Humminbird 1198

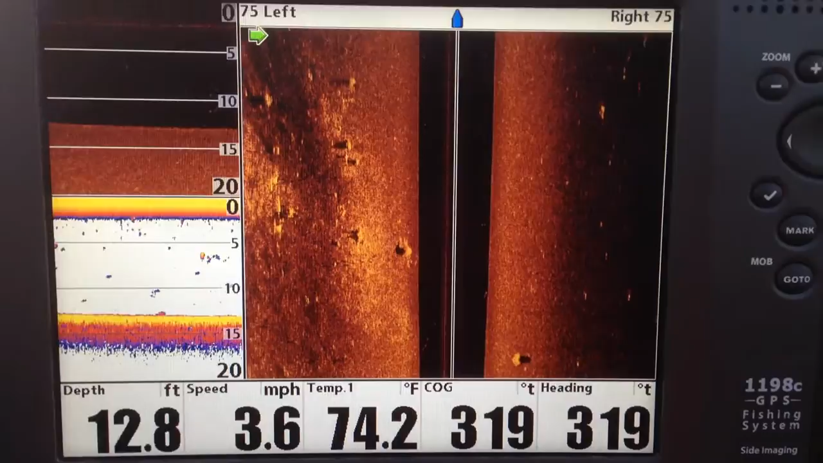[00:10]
On screen: depth 12.8 ft, water 74.2°F, speed 3.6 mph
Okay, I hope this works out pretty good. I just thought I'd give you a little bit of demo here. Right now I'm just idling along. One thing I want you to notice is right down here in this corner, you got heading course over ground.
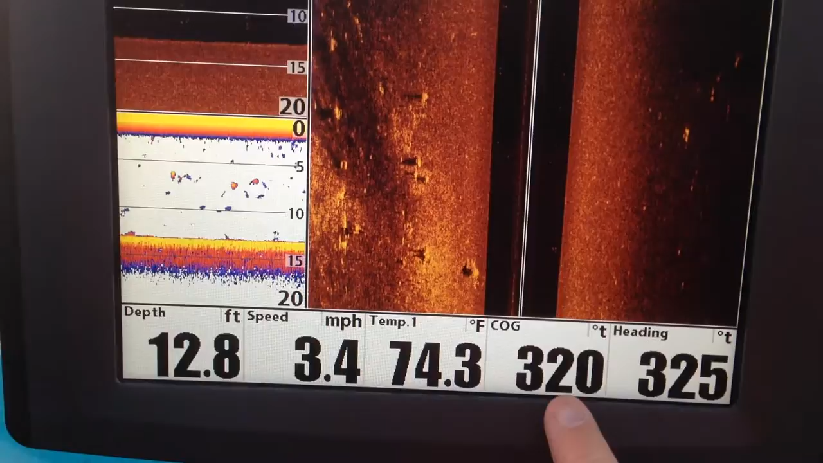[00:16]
On screen: depth 12.8 ft, water 74.3°F, speed 3.4 mph
Okay, when you have your heading sensor set up correctly,
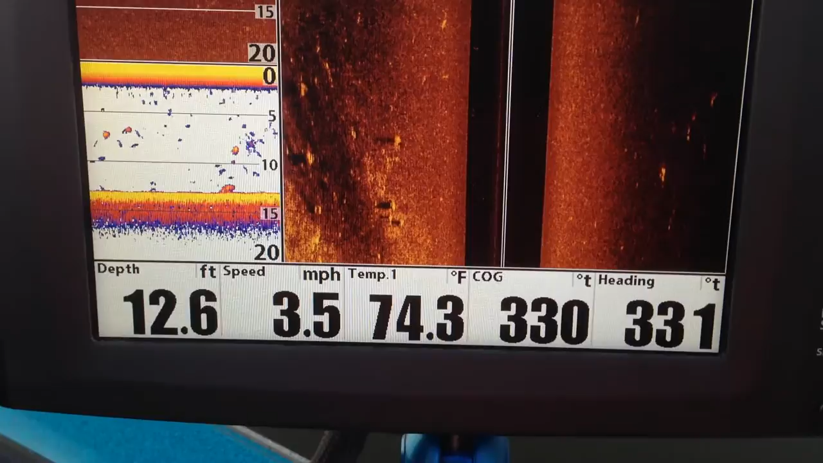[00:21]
On screen: depth 12.6 ft, water 74.3°F, speed 3.5 mph
when you're doing basically a straight line, they should be within five degrees of each other. As you can see, mine stay pretty much within one degree of each other. And that tells you that I have no interference on my heading sensor, which is actually a magnetic compass. So we've got temperature, miles per hour, and depth, which is what I normally run on my units. You can turn those off and on if you want to,
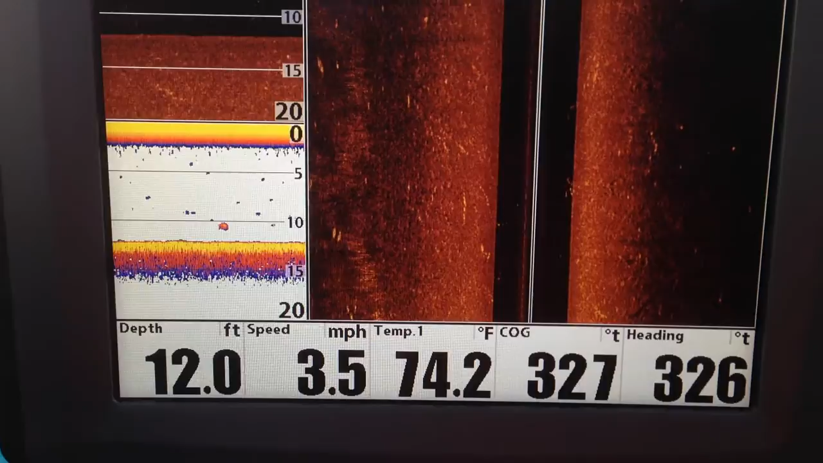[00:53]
On screen: depth 12.0 ft, water 74.2°F, speed 3.5 mph
and I'll try to show you how to do that here in just a second. You can see we're going in a straight line right now. Uh, there is a crappie mat right there off to the left.
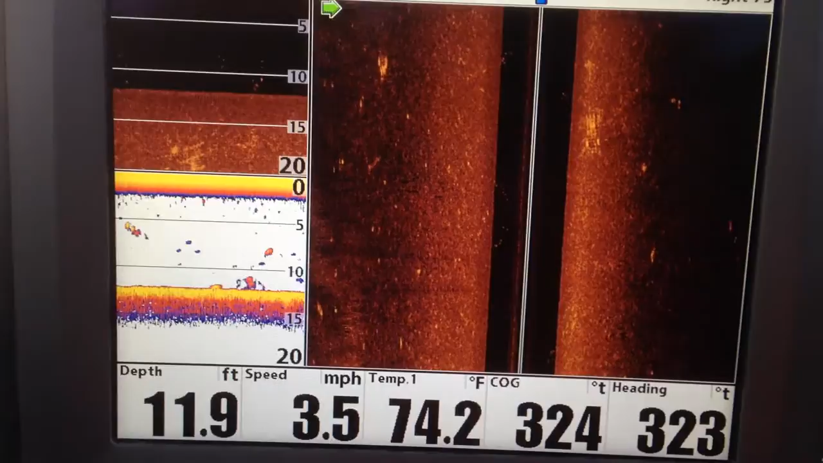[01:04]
On screen: depth 11.9 ft, water 74.2°F, speed 3.5 mph
Uh, right there. It's probably a little hard to see on video, but that is a crappie mat.
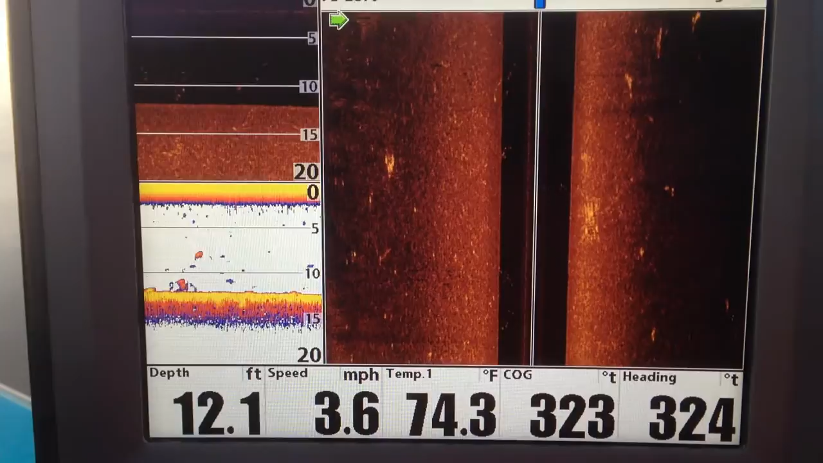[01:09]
On screen: depth 12.1 ft, water 74.3°F, speed 3.6 mph
Looks like they've got three rocks holding it down. All right, I'm going to turn the boat, and the screen's going to smear just a little bit, because when you're turning the boat,
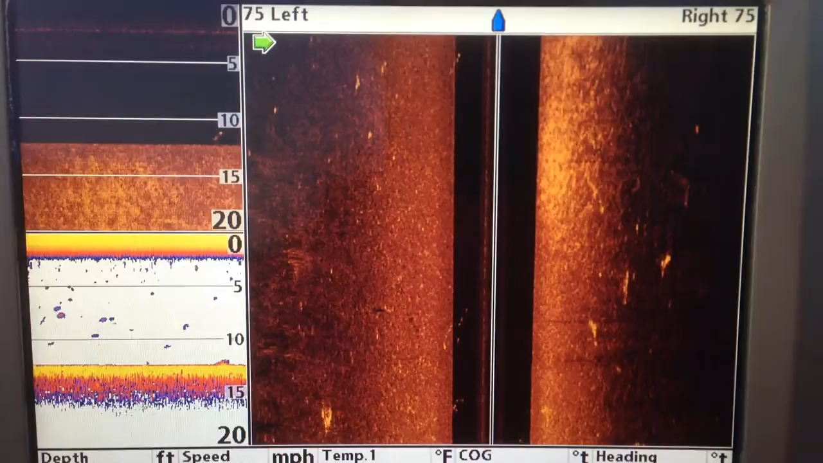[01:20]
that narrow beam of the side imaging unit, uh, get, it's like sweeping a radar beam around.
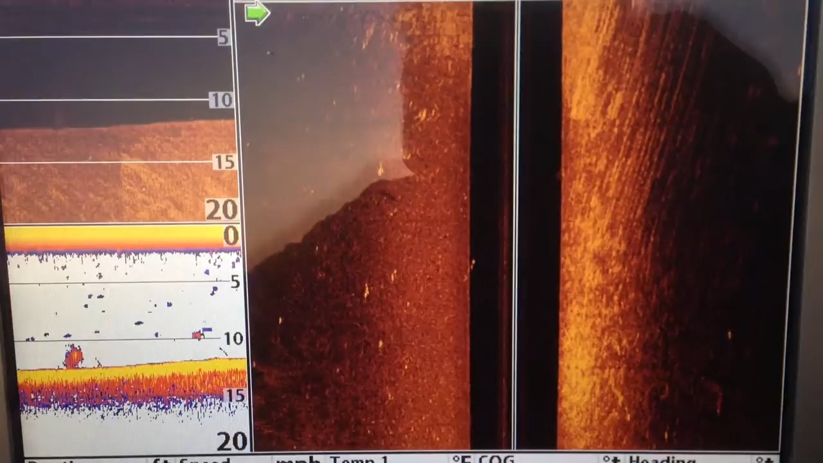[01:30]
If you've ever noticed the 360 stuff, it looks a little smeared, and that's the reason, because the beam's turning on the 360.
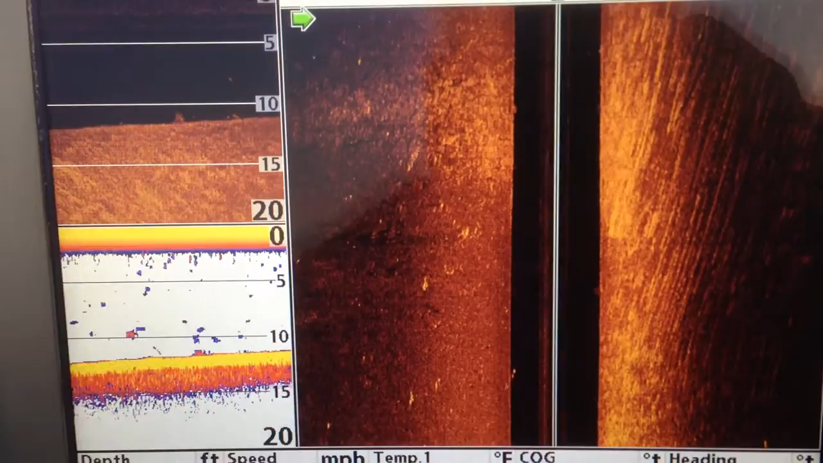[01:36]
Okay? All right. Get the boat headed pretty much straight again.
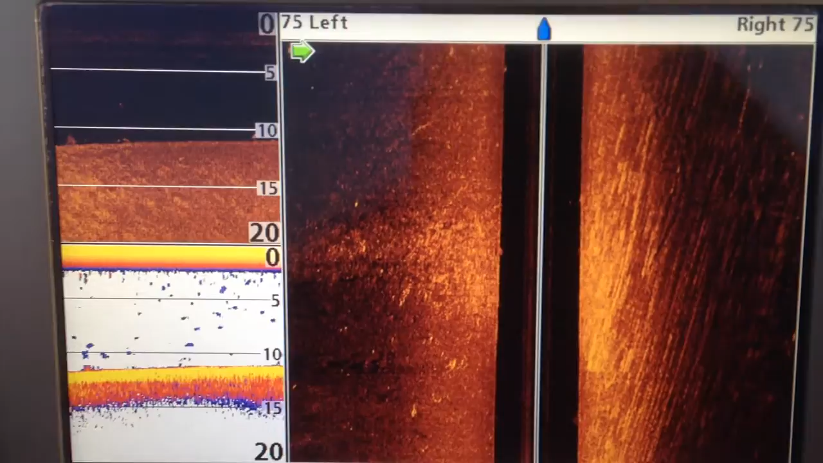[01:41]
It's a little hard to hold the camera still and do a straight line. All right.
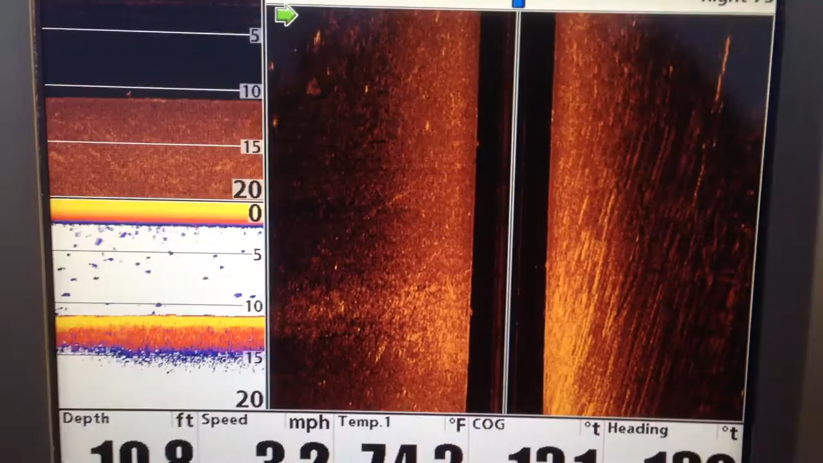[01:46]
Once again, you can turn these off and on. Let me show you how to do that. You go over here to menu,